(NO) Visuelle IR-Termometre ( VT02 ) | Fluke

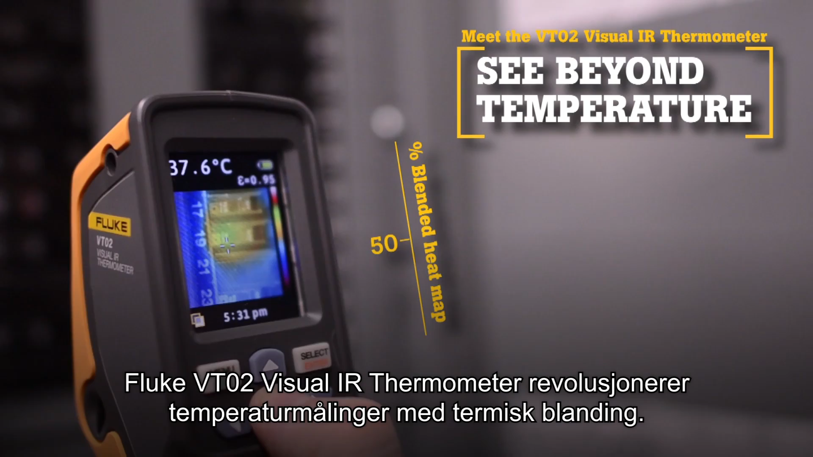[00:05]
On screen: spot 37.6°C
Now there is a new tool category, Visual IR Thermometers.